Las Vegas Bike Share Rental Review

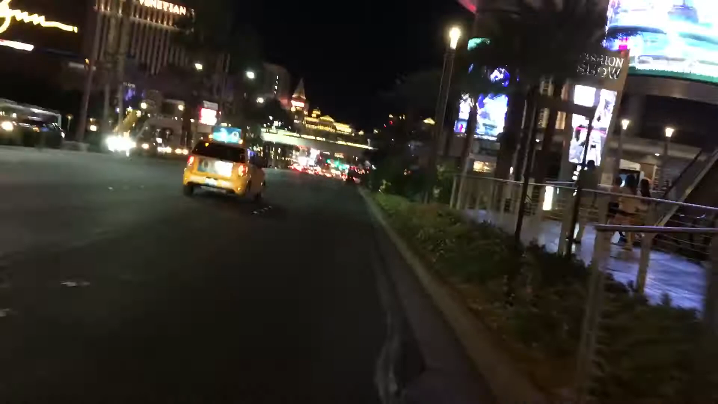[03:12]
shape I was getting a good workout just keep it in top gear and spinning around town if you're in super good fit cycling shape you probably wouldn't rent one of these anyway but you'll find that you wish that there was a higher gear obviously I can't out accelerate a bunch of cars on it but I don't think you could do that on
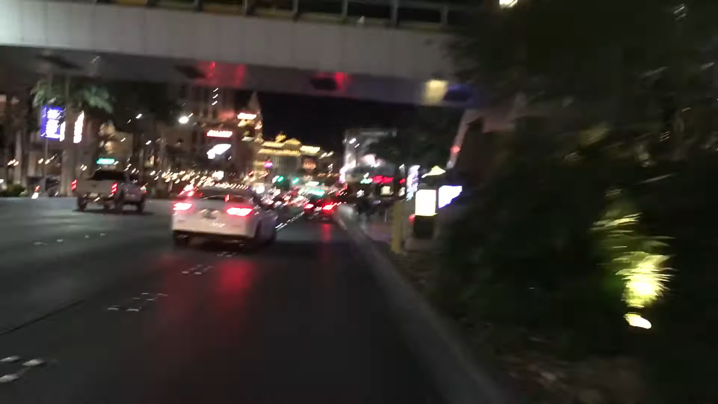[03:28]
a regular bike anyway as fast as people drive around here and you get a sense here in this shot to just just how
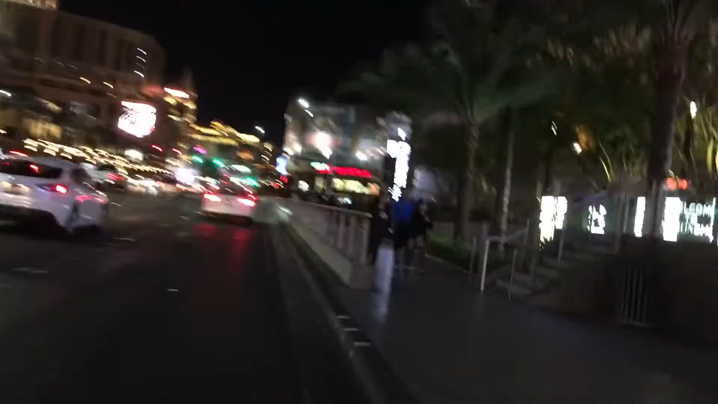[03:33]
like unfriendly this whole part of the strip is I don't know if they forbid people from being on bikes on the strip or not but definitely a good workout this makes you go as fast as you can it's funny to watch the video now cuz I was pedaling as fast as I can spinning
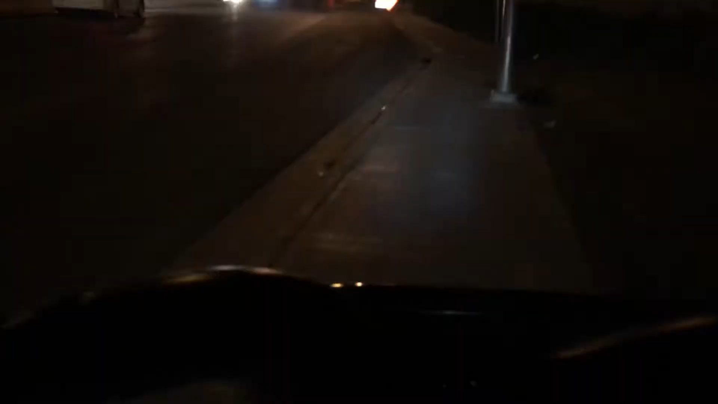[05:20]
when you're tired of bumping into people and going over escalators you can just jump off the strip and find abandoned roads and where you can go as fast as you want and the only people out there are
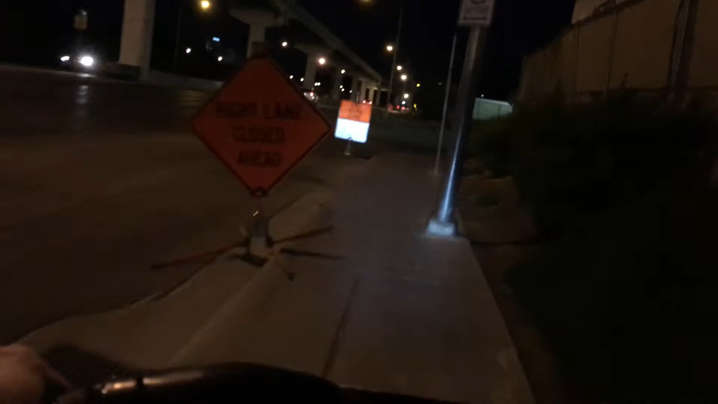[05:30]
crystal meth smoking cannibals and packs of wild coyotes that you have to avoid but if you keep going more than 10 miles an hour they can't usually catch you so there you go this is a good good time to review the headlight too so on this bike the headlight is bright enough to light your way and see what's in hazards are on the road so I was